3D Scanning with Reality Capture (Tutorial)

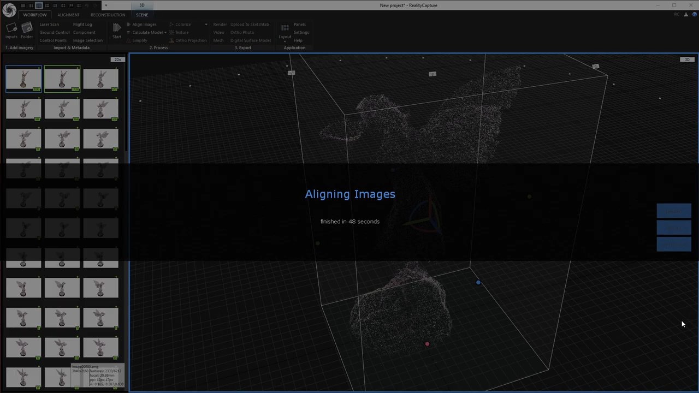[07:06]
Okay, here we go. That actually only took about 49 seconds.
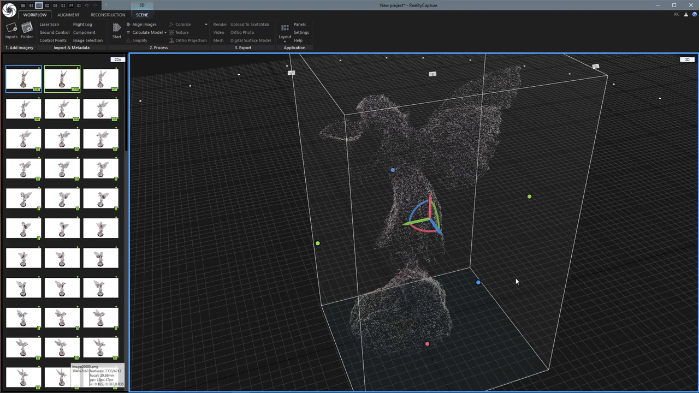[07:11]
And you can see we've just got a little sparse point cloud of our model.
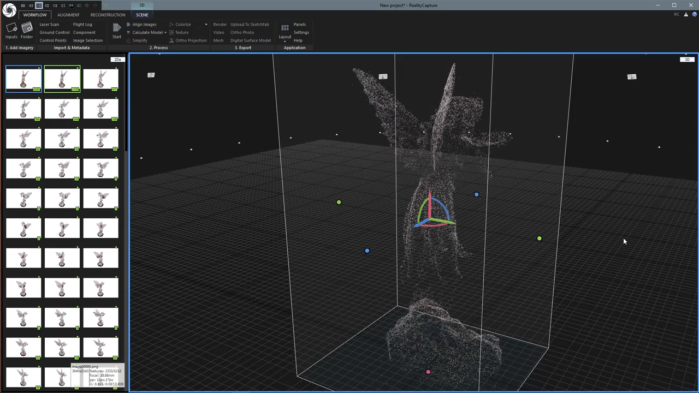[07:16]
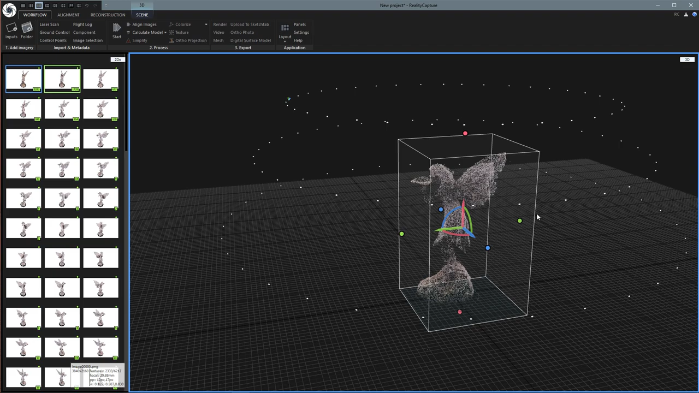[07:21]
And we can see all three rings of photos that I took.
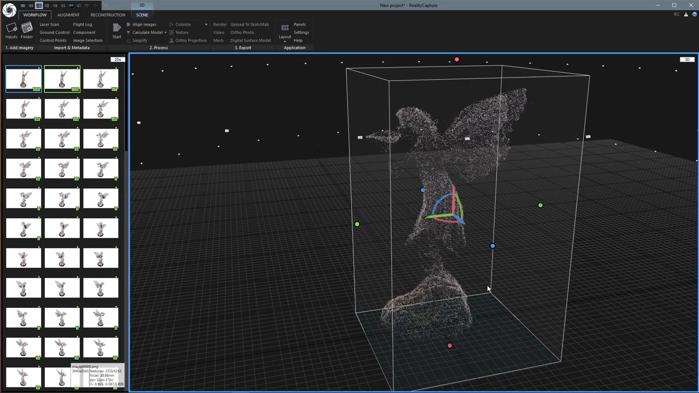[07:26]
And so that looks really good the way it is. And so you can see around here we have this bounding box. And everything inside the box is going to be processed.
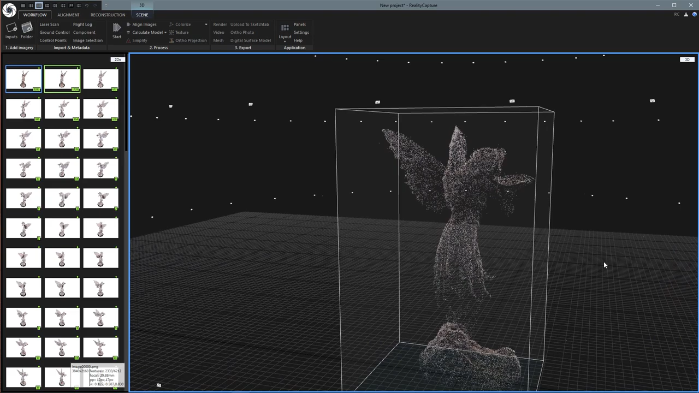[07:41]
So if you had a larger scene that you maybe shot outside and you have buildings and trees and stuff around it, you would just use the bounding box and it would ignore all of that. But since we did these white backgrounds, you don't even have to think about it. And so before I go further, let me explain.
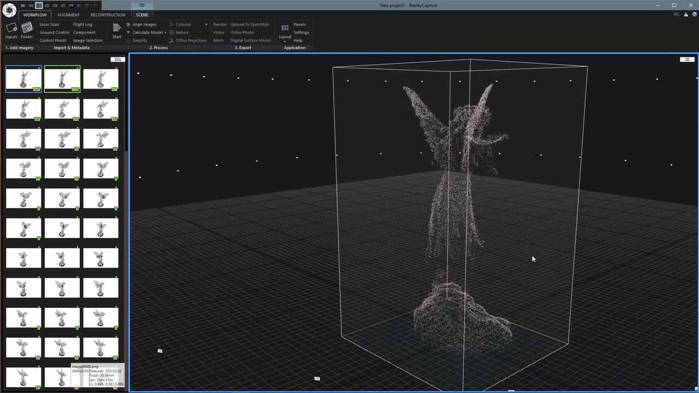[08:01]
You can rotate around with the right mouse button dragging. The left mouse button will drag it on the horizontal plane here.
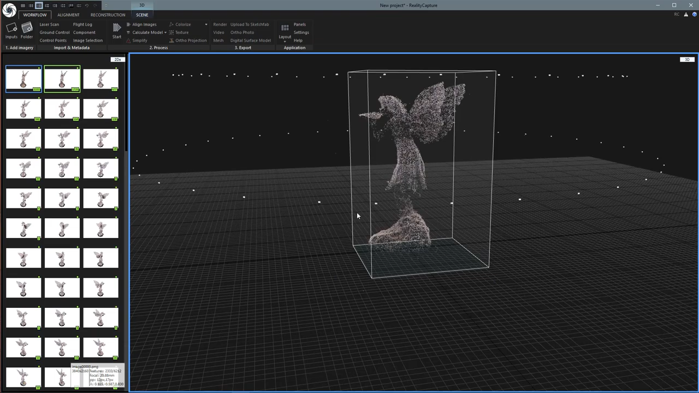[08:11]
And then both of them together will pan in the camera view.
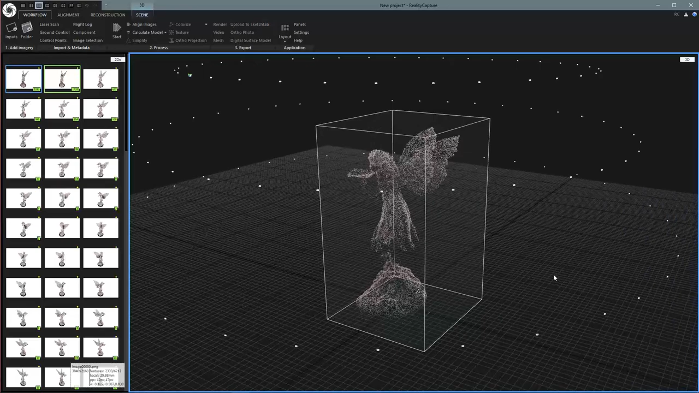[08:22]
So let's move on. Next we're going to come up to Calculate Model. And instead of just clicking the button, I'm going to click this little side button down here.
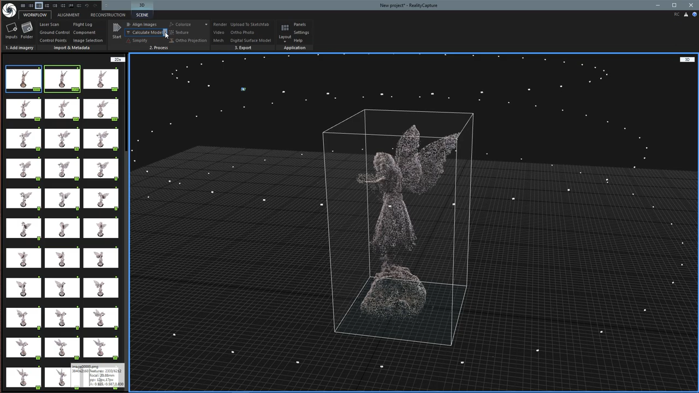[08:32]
And this will give us the option for the quality level that we want. I'm going to start with Preview Quality.
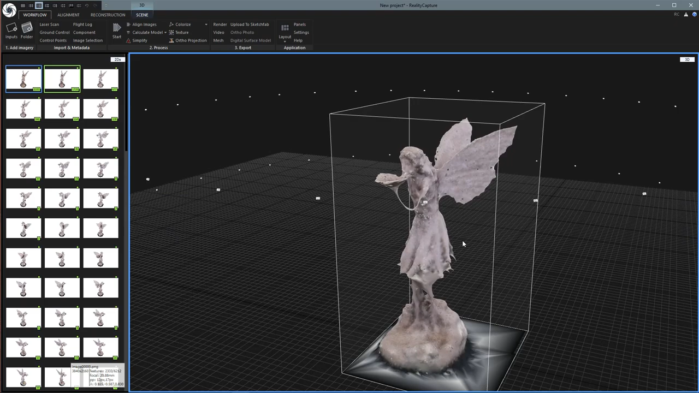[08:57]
But obviously it has some problems and it is not perfect, like this arm and there's some holes in the wings, etc.
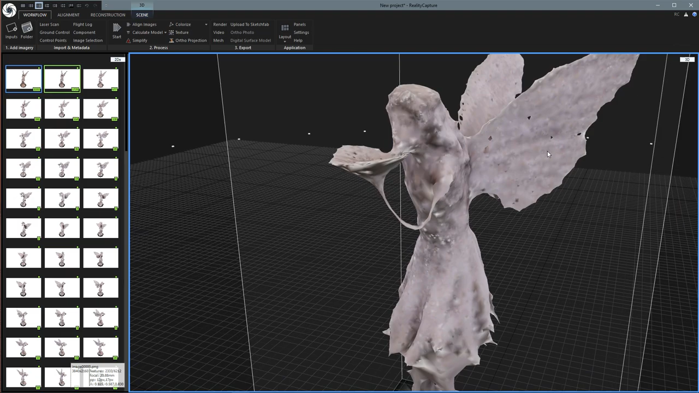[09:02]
So let's go ahead and calculate the normal quality one. And this one will take a little longer.
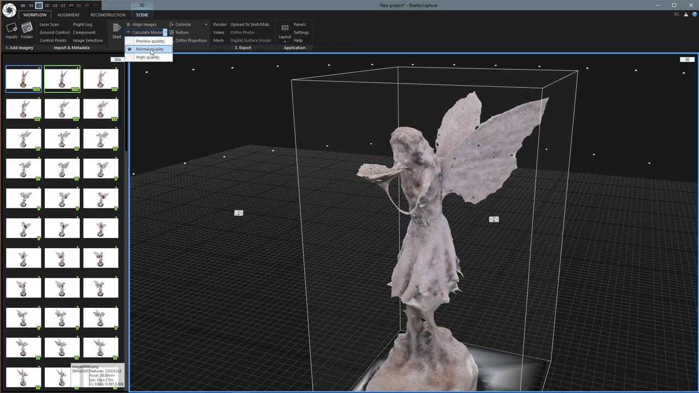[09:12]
So after about 15 minutes of processing, this looks a lot better.